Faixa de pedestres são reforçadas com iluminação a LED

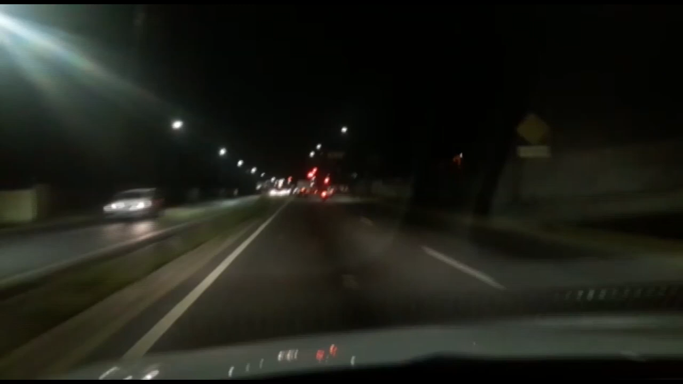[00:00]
É comum passar pelas ruas de Manaus à noite e quase não ver as faixas de pedestres.
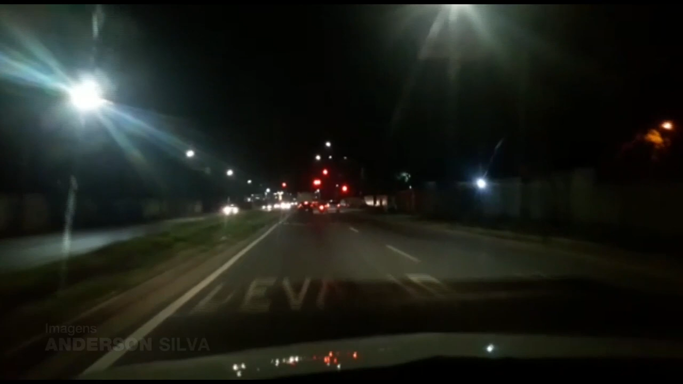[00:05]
O problema é que a pouca iluminação nelas provoca acidentes,